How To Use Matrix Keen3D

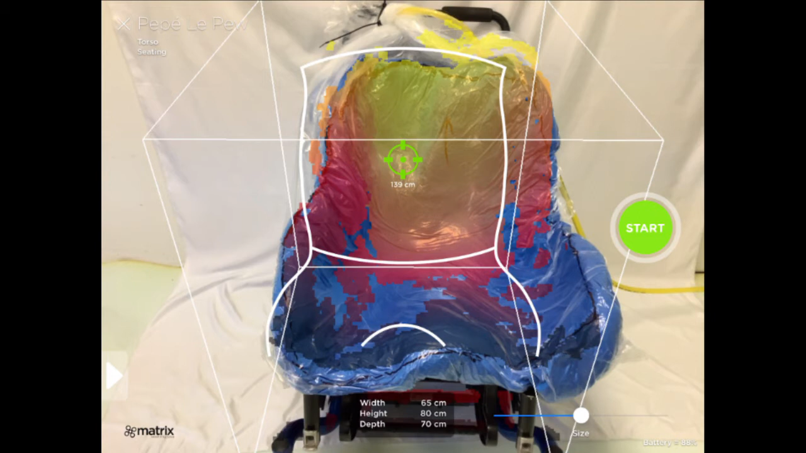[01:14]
When you're ready to scan, click the green Start button. As the shape of the system is scanned, it will turn white.
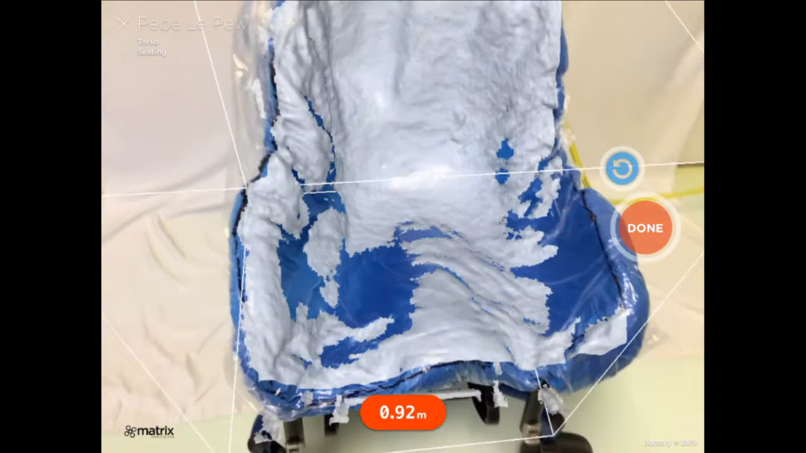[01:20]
You should move around the object slowly at a distance of about 2 to 3 feet,
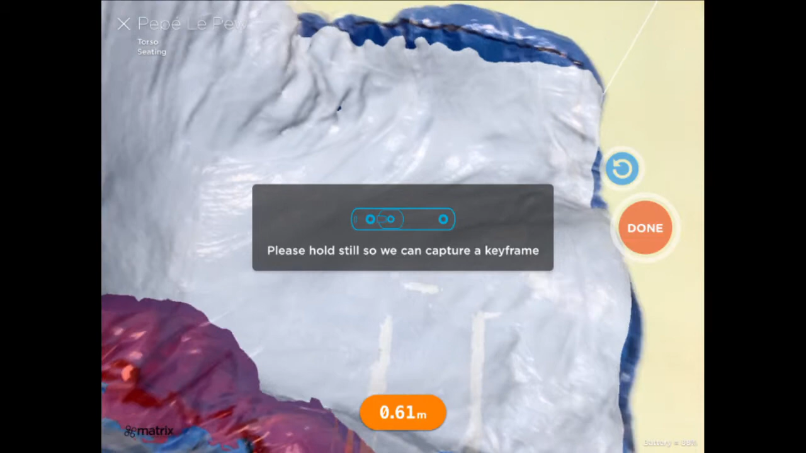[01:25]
making sure that there are no holes in the white scan and that every inch of the impression has turned white.
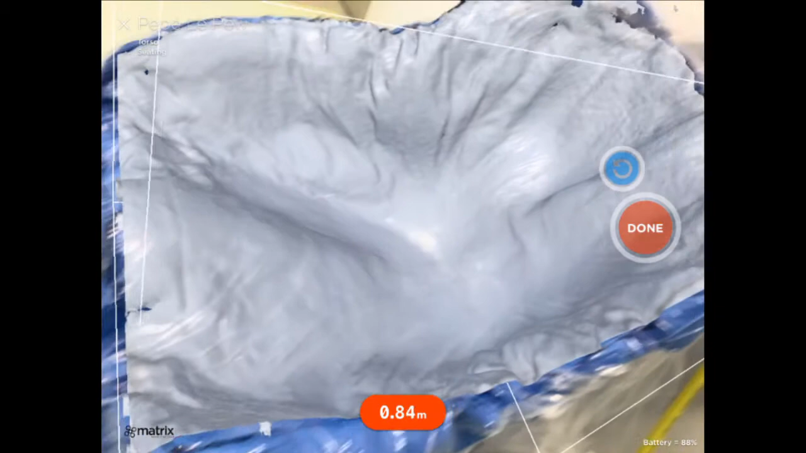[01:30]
When you're satisfied with the quality of your scan, click the red Done button. A 3D scan of your object will appear. On this screen, you can rotate, zoom, and inspect your scan. Confirm that you have captured the entirety of the object's surface and that there are no large holes. Also confirm that the black lines drawn on the bag are visible. If you need to retake the scan, click the little blue Redo button.
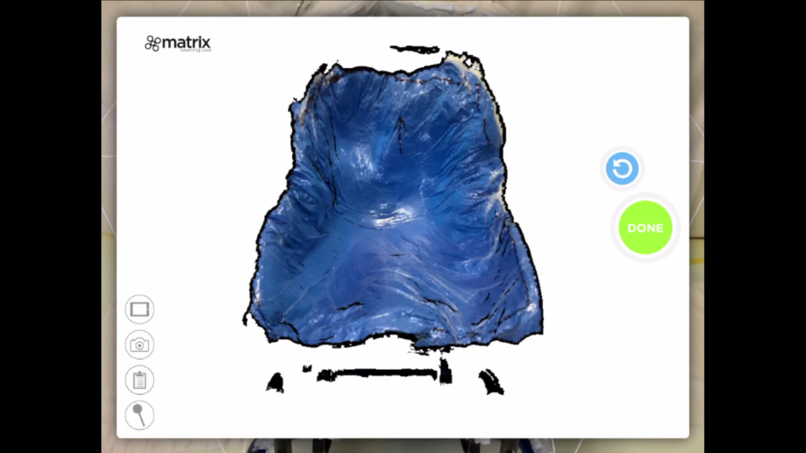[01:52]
When you're done and completely satisfied with the quality of the scan and images, click the green Done button. Your scan will then appear in a black box along with any photos.